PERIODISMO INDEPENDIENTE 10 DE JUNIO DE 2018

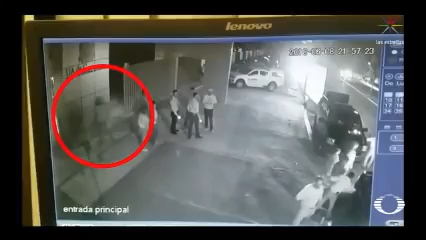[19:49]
Según las imágenes de cámaras de seguridad, el atacante, quien lo estuvo observando por algunos segundos, se acercó por su espalda cuando Fernando Purón se tomaba una fotografía con una mujer y le dispara en la cabeza. El hombre después huye. El ataque ocurrió a las 9 de la noche con 57 minutos, cuando Purón se despedía de algunas personas afuera de la Facultad de Administración de la Universidad Autónoma de Coahuila y en Piedras Negras.